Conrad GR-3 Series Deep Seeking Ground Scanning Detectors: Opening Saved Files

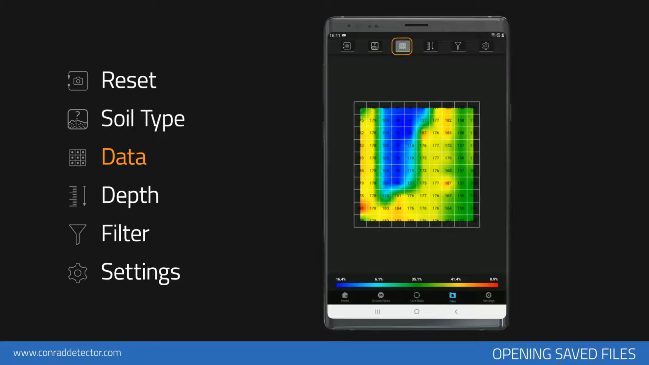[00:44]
To make depth measurement in the search you should select a proper soil type for the area you scan. It allows you to see the obtained values as numeric. You can see all data as numeric on the graph. To turn it off again tap data icon.
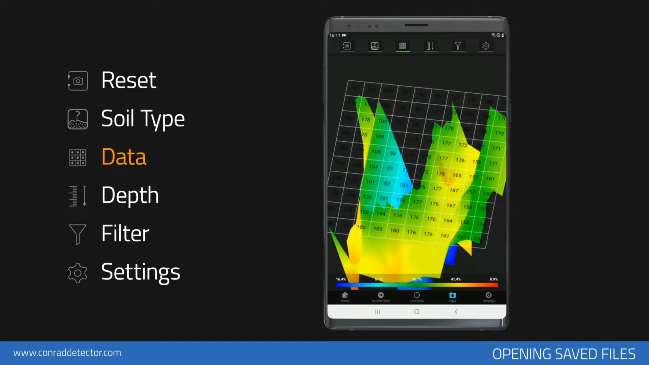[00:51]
With the depth analysis function you can see the signal values corresponding to each frame in the data you have obtained. You can see the point depth value by choosing the soil type.
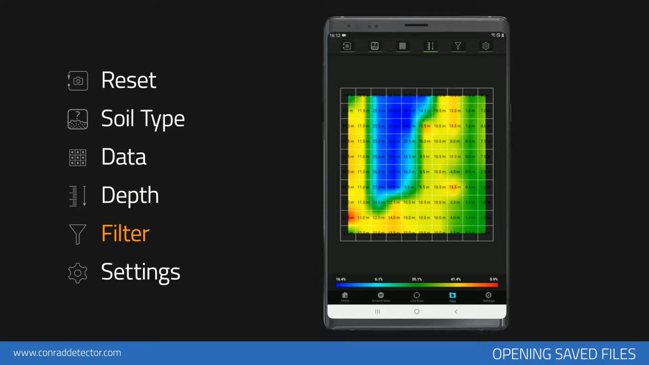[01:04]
You can turn on and off the red, blue, yellow, green and light blue colors on the graph.
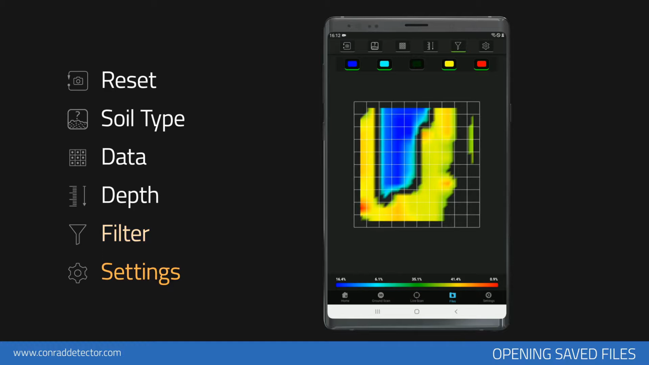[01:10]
You can perform the analysis settings. In this section you can turn on and off the different color options and the frame on the scan.